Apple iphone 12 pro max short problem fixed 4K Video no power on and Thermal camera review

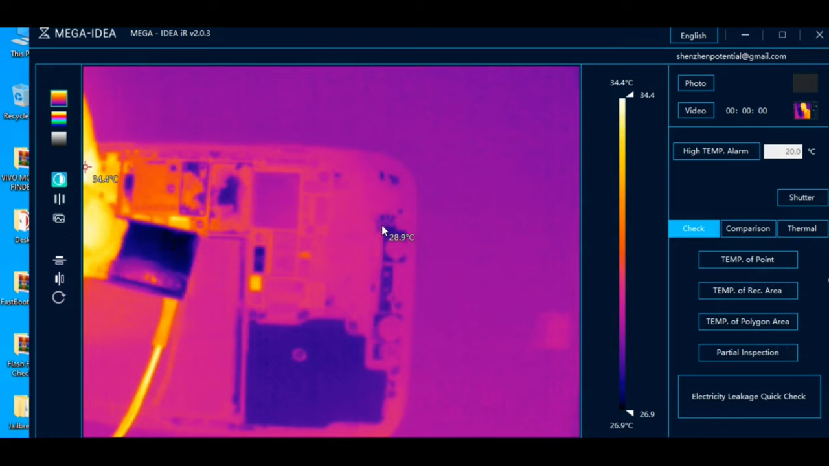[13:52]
On screen: scale top 34.4°C, scale bottom 26.9°C
इजी भी � पता चल सकता है देखेंगे अगर हम ट्रेस नहीं कर पाए तो इसका मदर बोड जो है सैन्वेश बोड को ओपन करना पड़ेगा तो थोड़ा जूम करके देख लगा हूं कि इधर भी अभी तक तो मुझे शॉर्टिंग का सिगनल नहीं मिलाए इधर इधर पे हमें सिगनल मिल रहा है
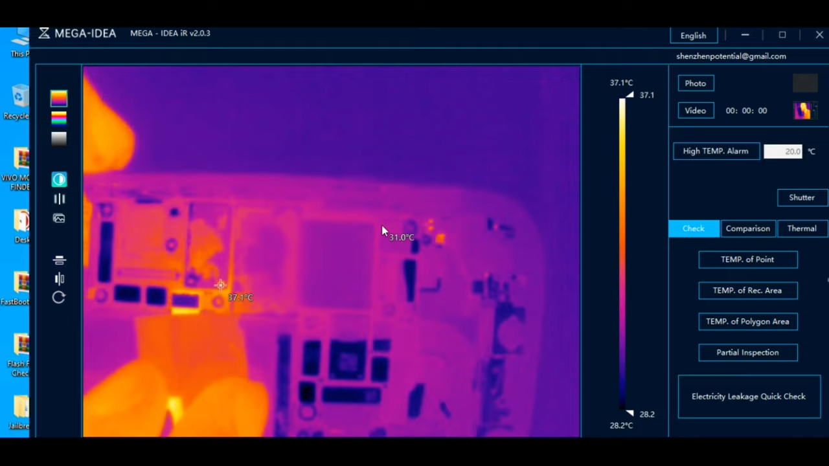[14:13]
On screen: scale top 37.1°C, scale bottom 28.2°C
देहें इधर पे थोड़ा सा सिगनल मिल रहा है देखें शायद मुझको एक लैम को निकालना होगा और अच्छी तरह से एक बार चक कर लेता हूं
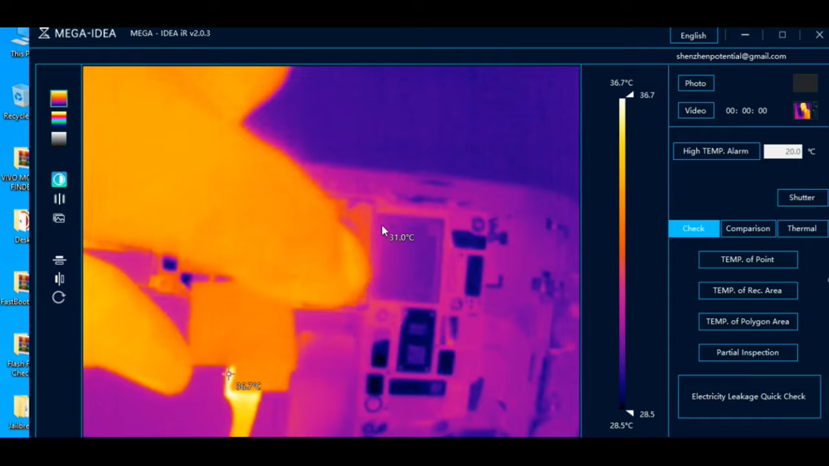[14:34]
On screen: spot 31.0°C, scale top 36.7°C, scale bottom 28.5°C
कि इधर पे इसका शॉर्टिंग जो है मुझे दिख रहा है मदर बोट के सैंवेज बोट के अंदर भी हो सकता है एक बार ब्लेड में मैं इसको ख्लैम को थोड़ा करने का कोशिश कर रहा हूं
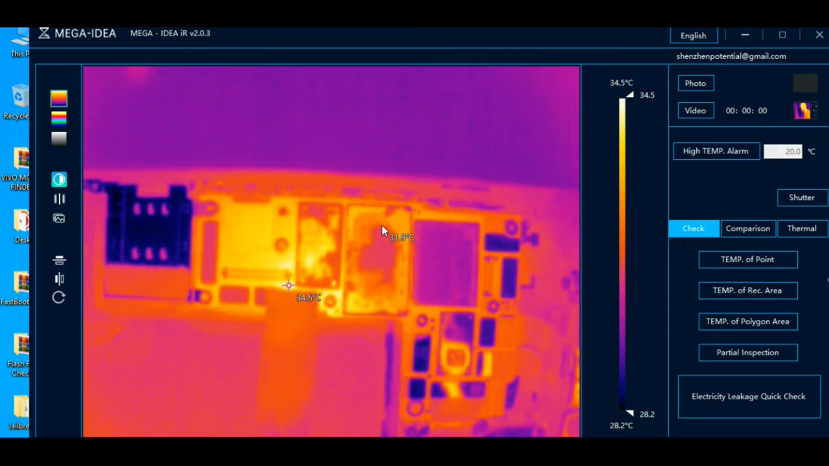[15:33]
On screen: scale top 34.5°C, scale bottom 28.2°C
बार मुझे क्लैम्प निकाल के भी चक कर लूंगा तो अच्छा रहेगा कि चलिए एक बार क्लैम्प दिश्क पर निकाल लेके देखते हैं
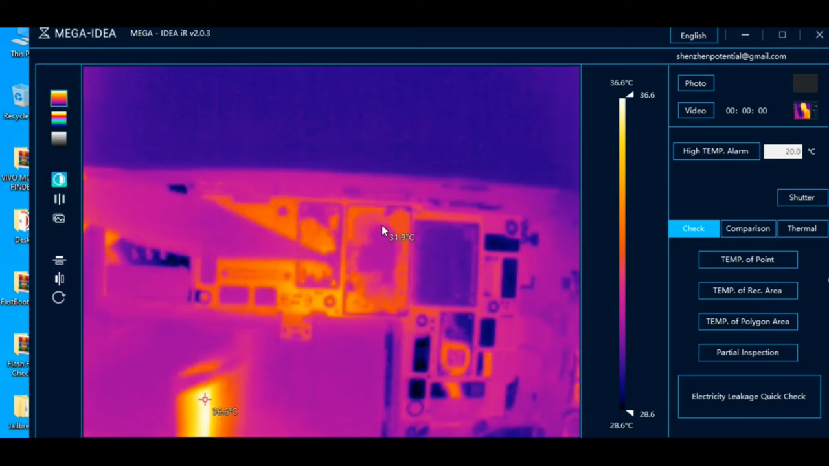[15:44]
On screen: scale top 36.6°C, scale bottom 28.6°C
कि इदर पर ही डोट है मुझे देखते हैं चलिए
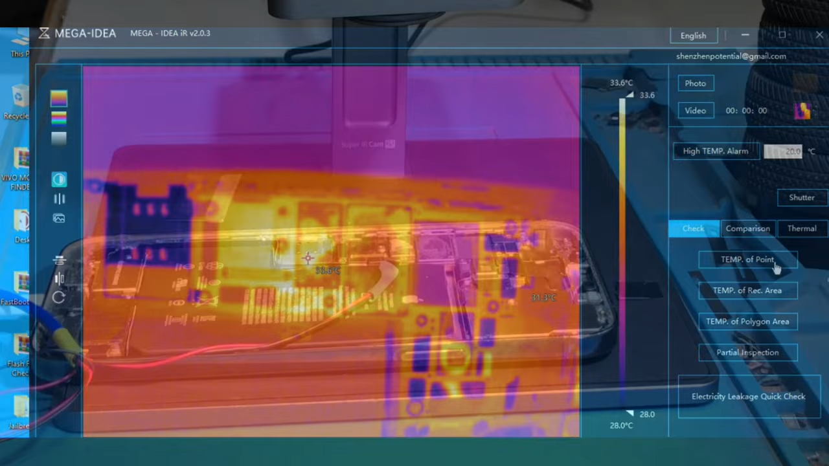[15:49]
On screen: scale top 33.6°C, scale bottom 28.0°C
हमारा जो शॉर्टिंग है देखें मैंने चार्ज में भी इसको लगाया तो
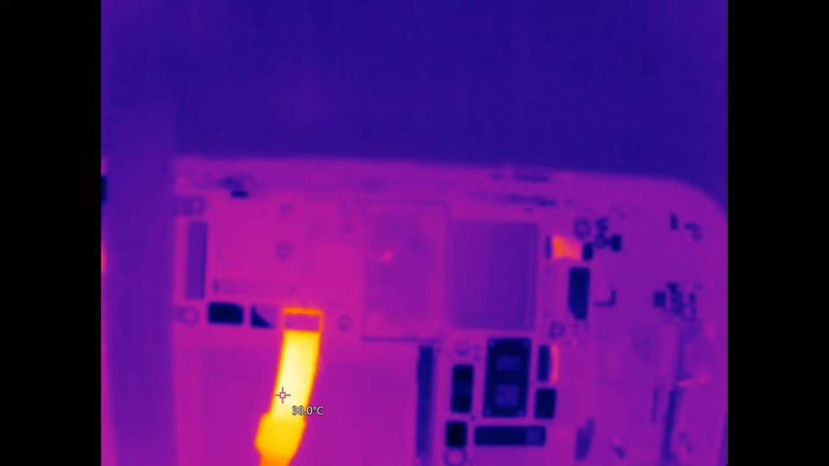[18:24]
और भर से मैंने लगाया है एक तब यहां नहीं मैंने चार्ज में भी लगा था चले चार्ज में भी इसको बड़ पिर से लगा ले ता हूं इस तो देखें इस तो देखें इदर पर फ्लैश कर रहा है
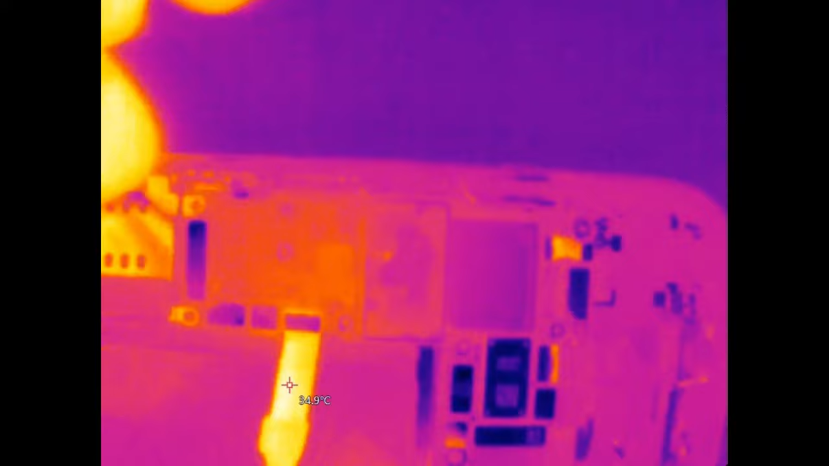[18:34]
तर देखें देखें अभी देखें अधर फ्लैस्क कर रहा है यह इसका आइसी है और यह कैपासिटर पर एक मिनटे द्थे आया है जुछ कि अधिक का सबी
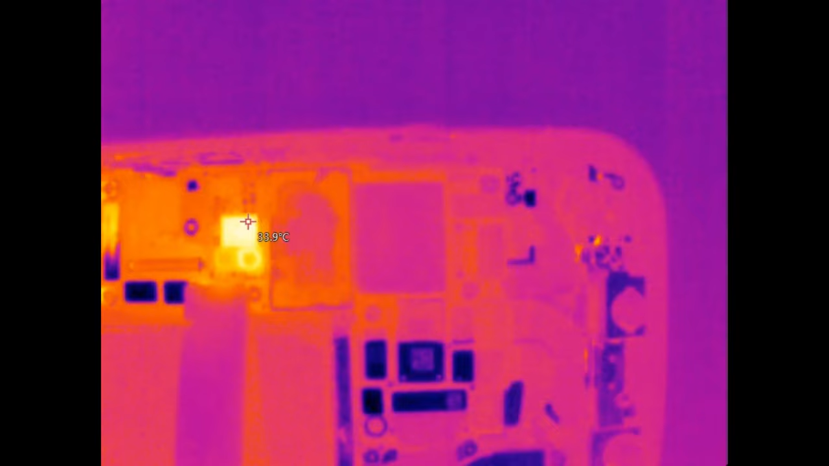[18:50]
की से यह लाइट के फोकस को यह लह लेंग का फोकस बढ़ रहा है इसलिए वो इदर भी
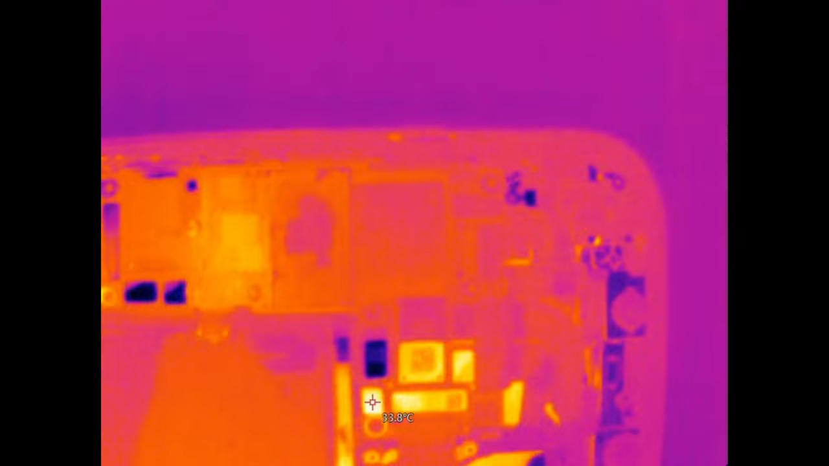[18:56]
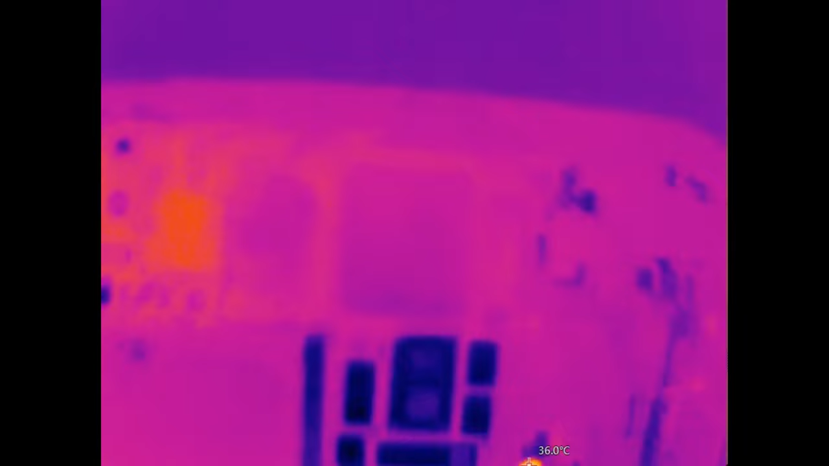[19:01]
कि अनलिख से यह सीइटिंग का सिगमल दे रहा है कि थोड़ा और अच्छिस दिखाया तहां से रहे है मैं आट बार निकल जा रहा है पिए पर का जो श्टिल का को चमक रहे हो भी जैसे वर पर है यह लीड़ का मिस Almwater पिए हो
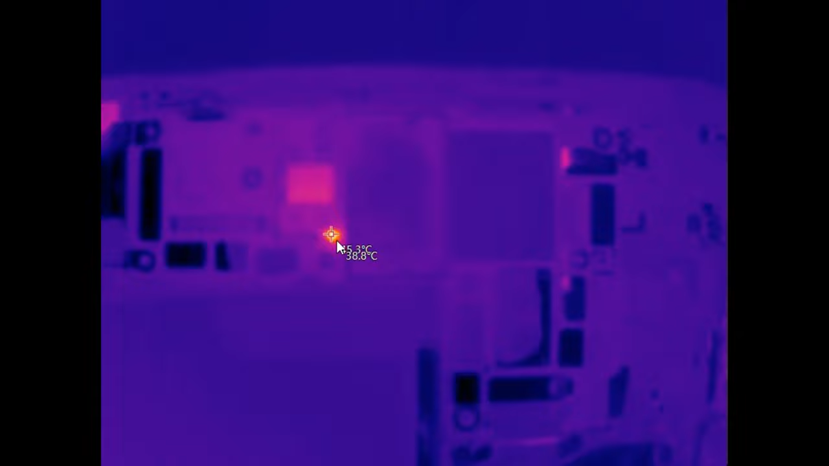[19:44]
रहा है तो सबस्सक्रा को myself को चैसने को पिएत् о पर कर दफान संद्क धाय है यह मारा मेडैं सक्कुण दोता हैBut को भी जा रहा है कि 46 है
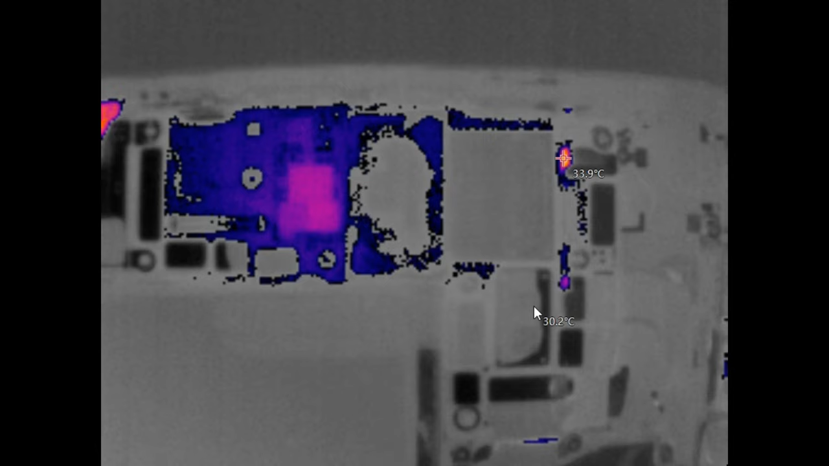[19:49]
On screen: spot 30.2°C, max 33.9°C
देखिए थोड़ा है हमारा शटिंग का एरिया है तो देखिए मैंने लीकेज मोड़की के एक उप्शन है उसको मेंने आंज कि आ है तो लीकेज मोड़ में यह थोड़ा ब्लू
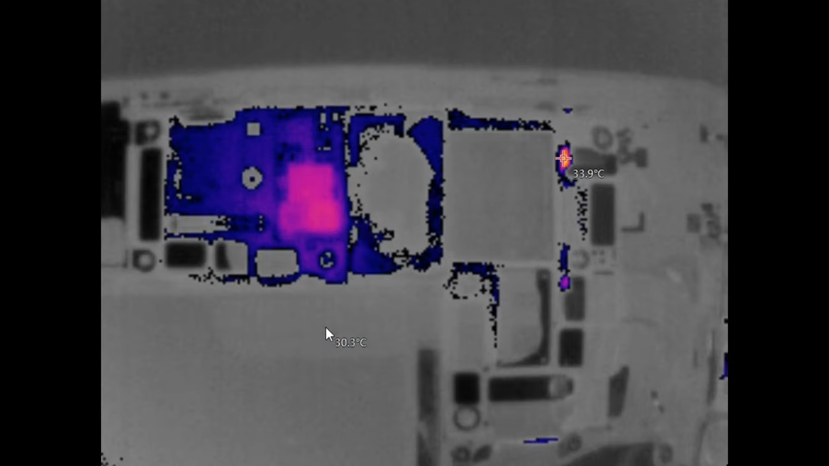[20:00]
On screen: spot 30.3°C, max 33.9°C
ही सा जाएगा देखिए इदर पर हमारा शोड़ें 100% हमें कन्फर्म होगा इधर पर यह कपासिटर शॉर्ट है करके देखें और थोड़ी दिए आप देख लीजिए कि अधरी कन्फर्म हो गया है मुझे
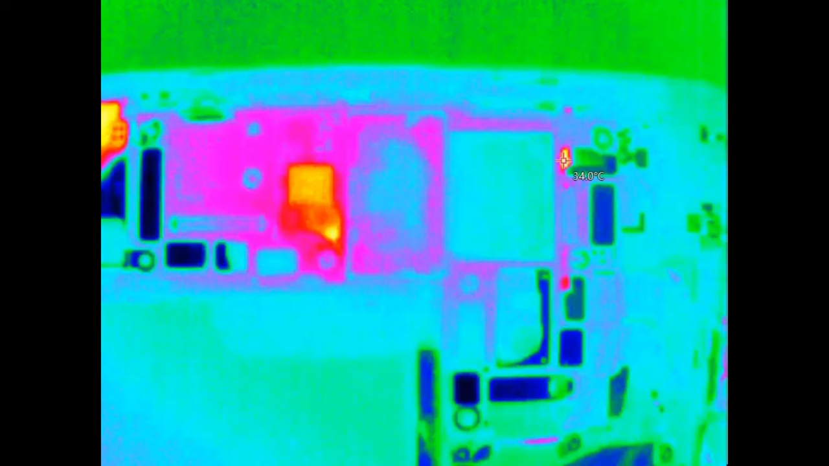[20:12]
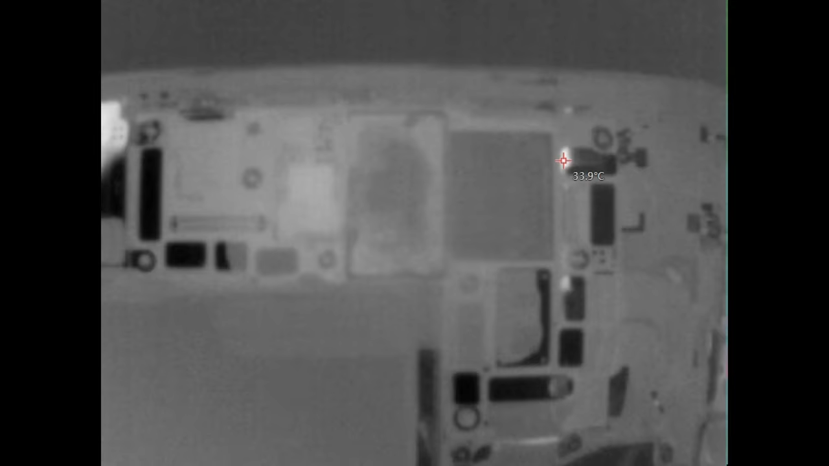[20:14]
On screen: spot 33.9°C
करके देखते हैं कि अधर पर ही शॉर्टिंग